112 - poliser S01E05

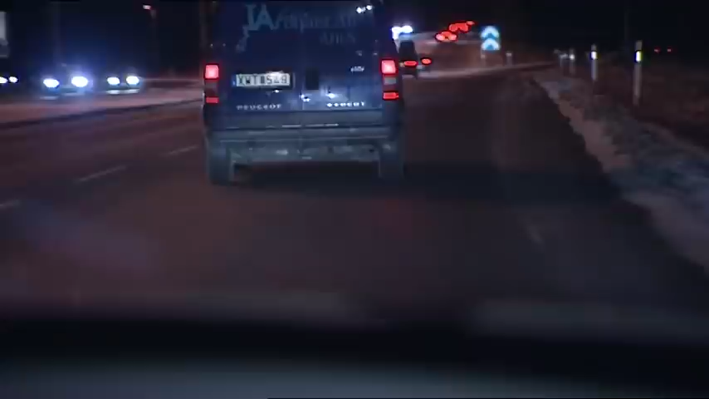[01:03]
Strax innan första polisbil kommer till platsen så börjar ju bilen köra från. Lisa och Rickard kommer ifatt bilen och de är på väg ut från Kristianstad centrum.
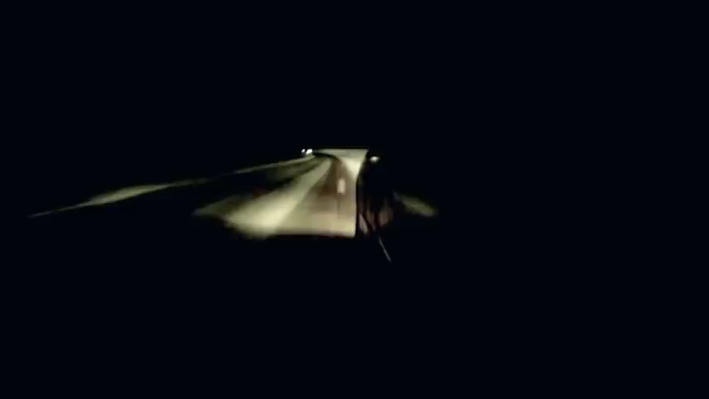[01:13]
Han är det som har lagat här röjn. Den aktuella bilen framför oss på E22. Jag tar fast av 9030 och kraftade narkotika här.
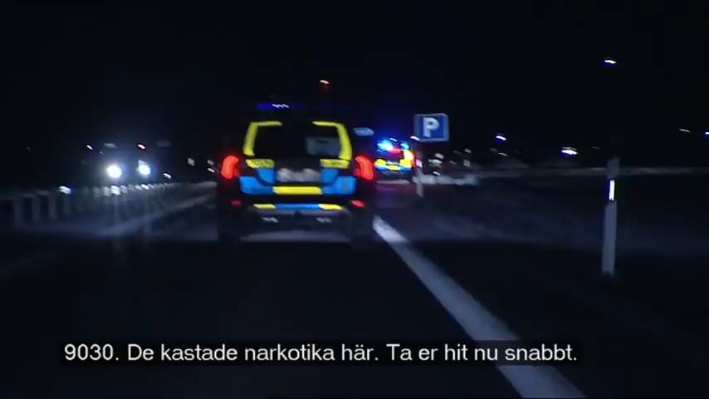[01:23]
Då är jag hit och snabbt. Janne och Johanna beslutar sig för att stoppa bilen. När de ser att det kastas ut någonting från ena fönstret.